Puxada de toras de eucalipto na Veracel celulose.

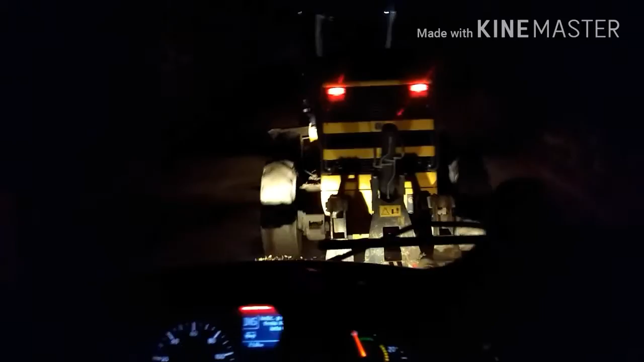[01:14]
Tem subida aí que vai, tem subida que não vai. Tem uns bloqueios aí, mas devido ao peso aí, a ladeira ser um pouco empinada aí, não vai, né? Começa a patinar. E aí tem que ser puxado aí. À noite não tem muita visão, né?
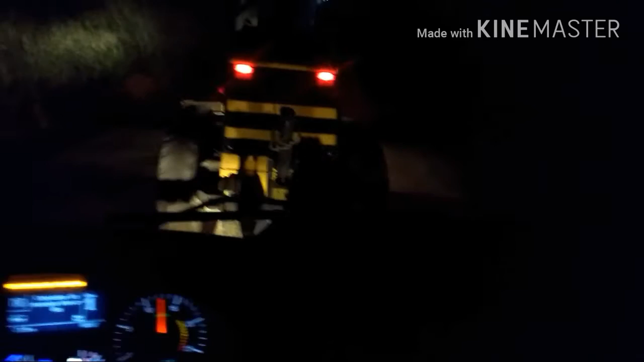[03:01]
Nada, só o breu. E pelo retrovisor consigo ver
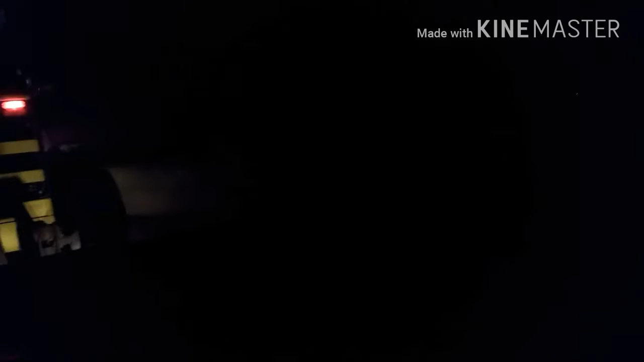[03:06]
as luzes lateral aí da carreta, né?